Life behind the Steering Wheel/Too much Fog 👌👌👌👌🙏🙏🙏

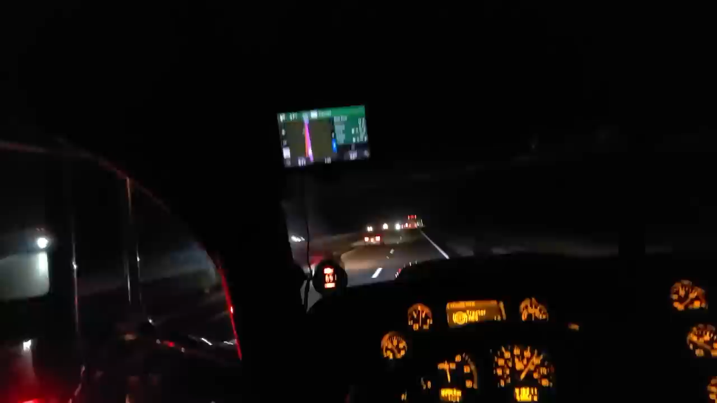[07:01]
I am currently 41 miles away from Terrell, Texas, man. It's getting late at night now and check out all the traffic. There's plenty of traffic still moving around.
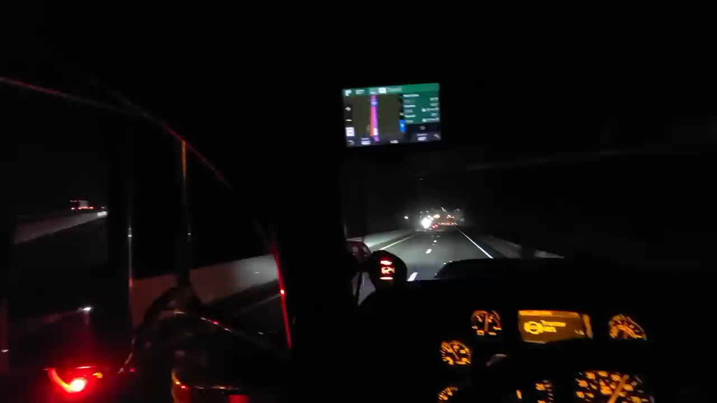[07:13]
I guess due to the holidays and stuff like that, you know? There's plenty of cars behind me, a few cars and trucks in front of me. But yeah, we're going to go ahead and stop at the QT. Hopefully I can find a spot there and then relax to my appointment time and then go inside the Walmart. From the QT to the Walmart, I think it's like two miles or something like that.